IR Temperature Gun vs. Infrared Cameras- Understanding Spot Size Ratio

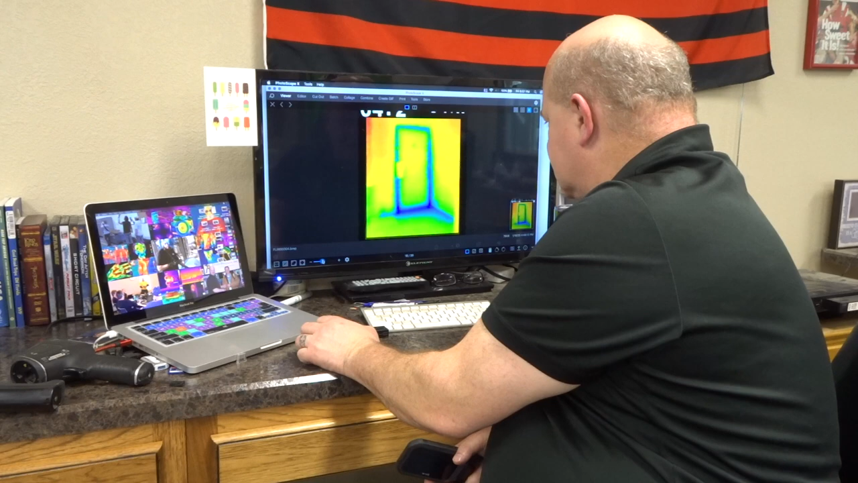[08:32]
This, for example, is a TG-165 image of a door, and you can see where the door is leaking at the bottom,
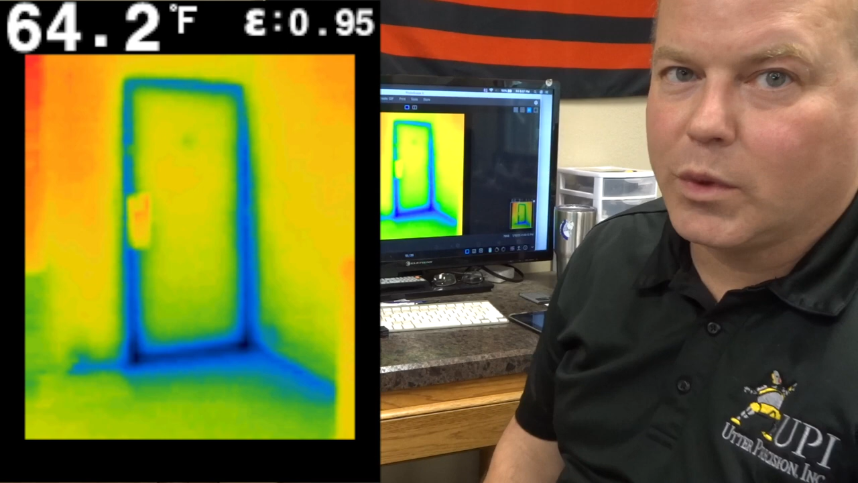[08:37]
On screen: spot 64.2°F
and that there's a leak all the way around the outside of the door as well.
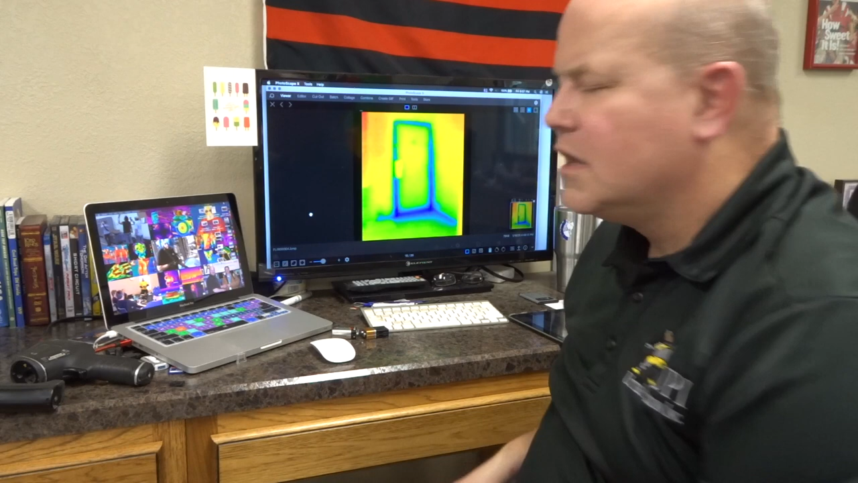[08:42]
So, we can use these cameras quite well for different applications, as long as we understand our resolution, and the benefits of which resolution we need for which applications.